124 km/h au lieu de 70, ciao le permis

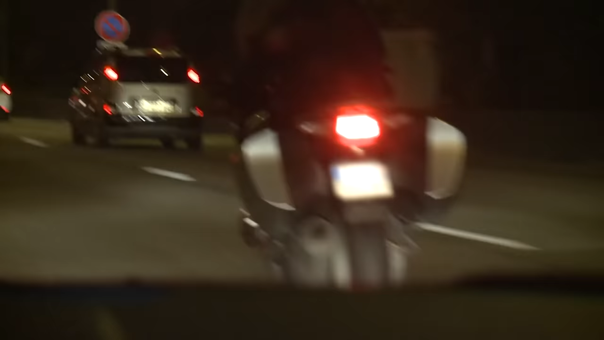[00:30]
apparaissent cette moto roule à 124 km heure alors que la limite est de 70